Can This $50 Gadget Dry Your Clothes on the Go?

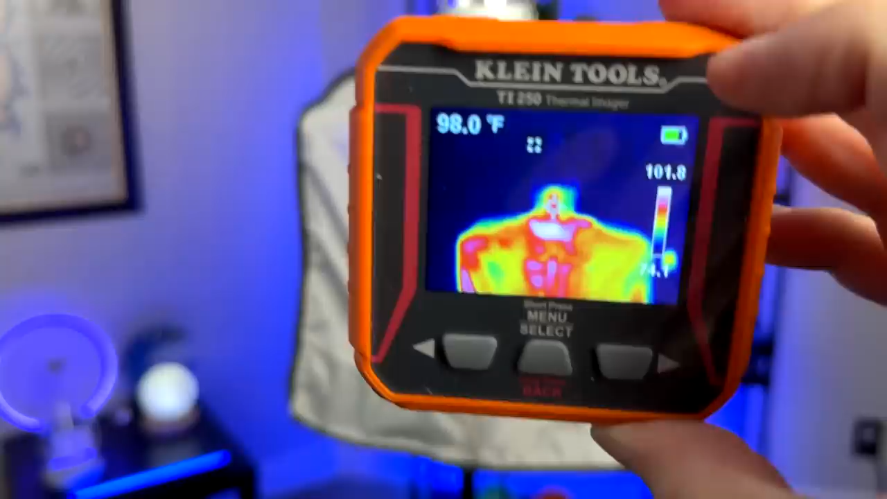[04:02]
On screen: spot 98.0°F
Look at the thermal imager. You can definitely see the heat.
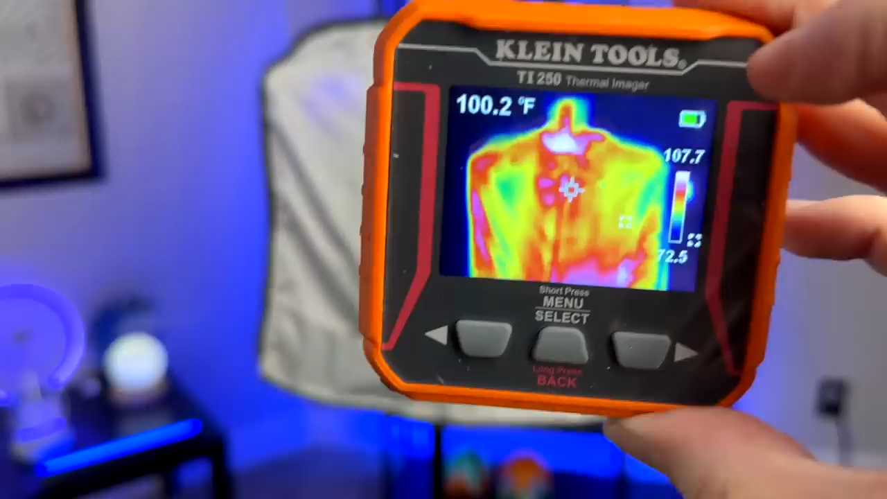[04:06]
On screen: spot 100.2°F
It's not completely uniform, but it's definitely warm. Look at the socks on the table. They're actually on the cold side.
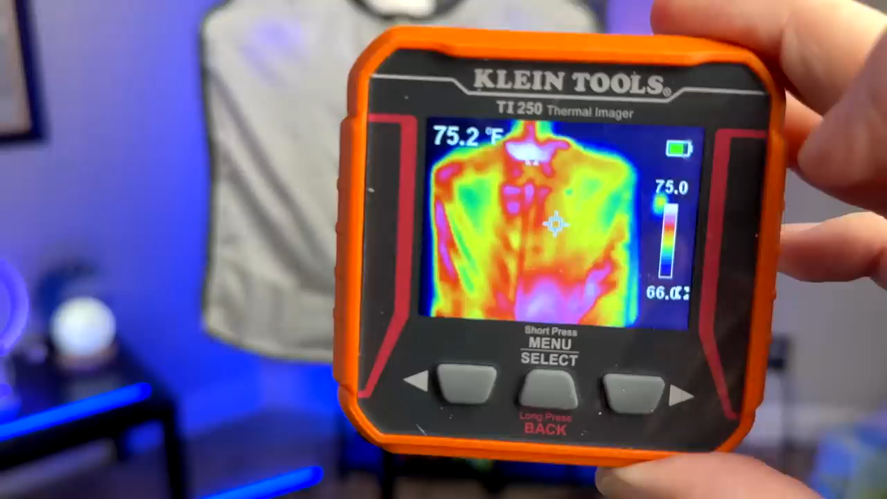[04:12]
On screen: spot 75.2°F
So the heat is definitely real. Look at this. That's over 100 degrees. Doing something. Let's see how they look after 30 minutes.
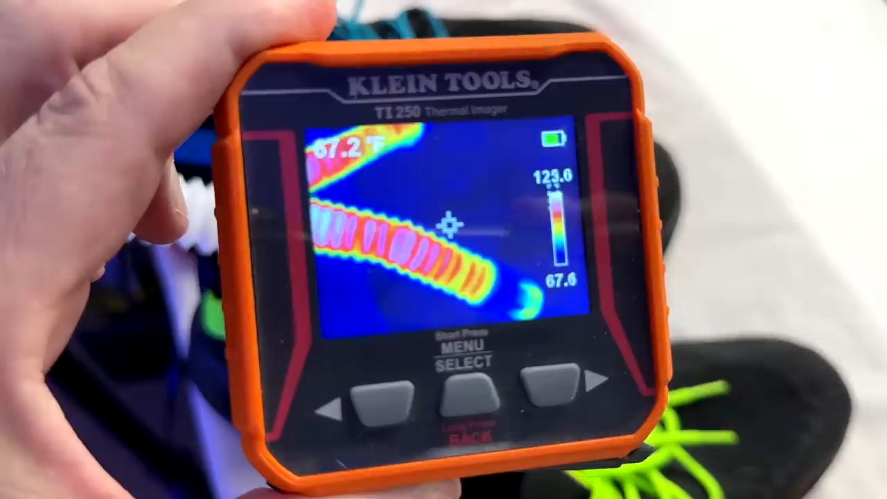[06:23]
I mean, those hoses are warm. So, I'm doing something. So, I'm going to put them in these shoes and see what happens.
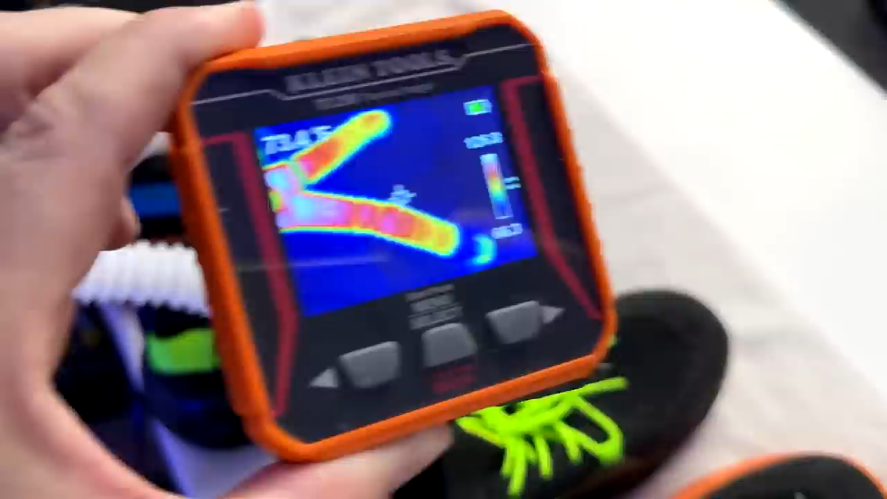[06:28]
Now, these hoses aren't very long. You don't have a lot of, a lot of room. So, you're going to have to have this unit right on top of your shoes almost.
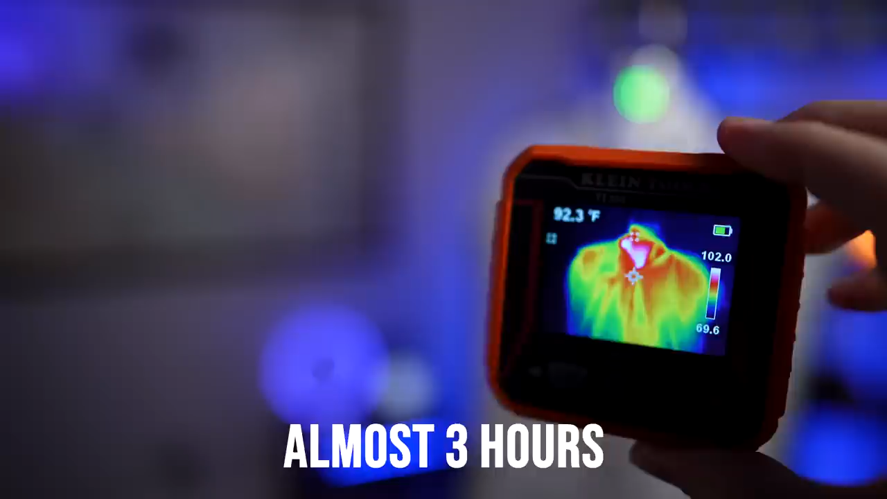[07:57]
On screen: spot 92.3°F
You can see it's on the hotter side up top. Now, down below, it gets cooler.
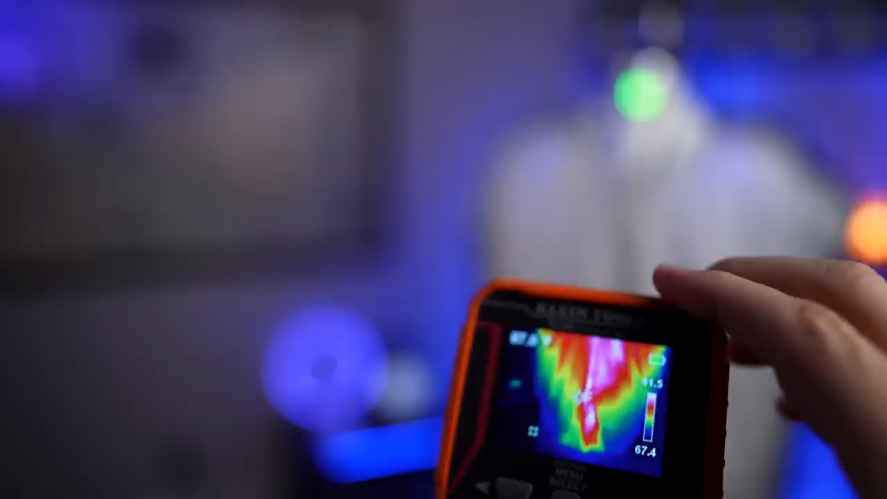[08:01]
The hottest part's the very center right there, 109. Go down toward the bottom. It's only in the 80s.